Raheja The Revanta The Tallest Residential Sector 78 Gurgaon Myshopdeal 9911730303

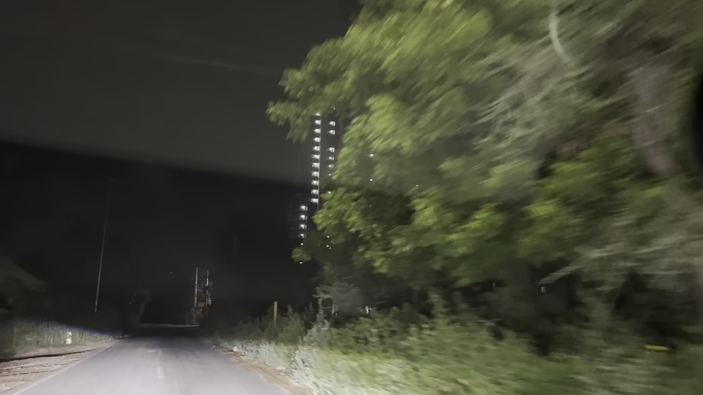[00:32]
का जो ताजमहल है वो ऑलमोस्ट रेडी हो रहा है. देखिए कितना नाइट के टाइम कितना खूबसूरत लग रहा है ये रहेजा रेवांता.